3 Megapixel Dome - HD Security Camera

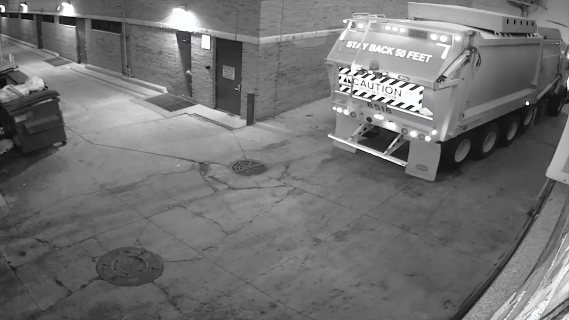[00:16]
In addition, the wide dynamic range feature eliminates washed-out imagery from an exterior light source.